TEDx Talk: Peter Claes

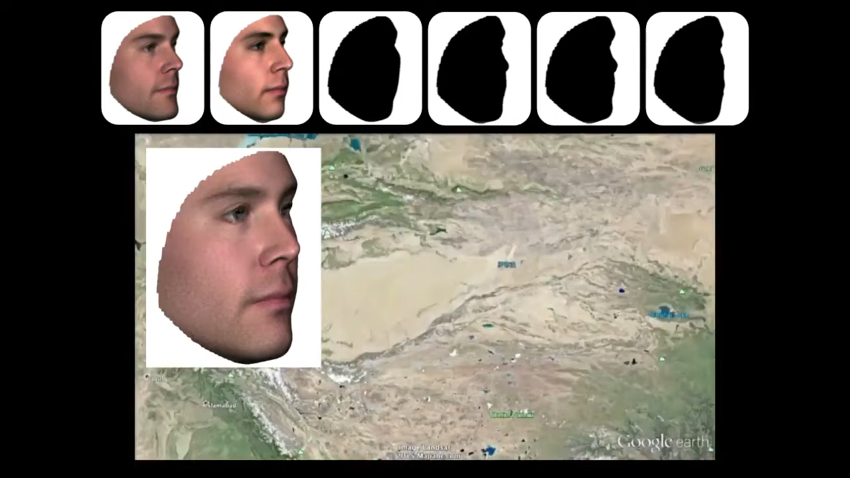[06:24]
And what you see happening is that my typical European profile is changing into an Asian profile, where the zygomatic structures are moving forward and the chin is slightly pressed backwards.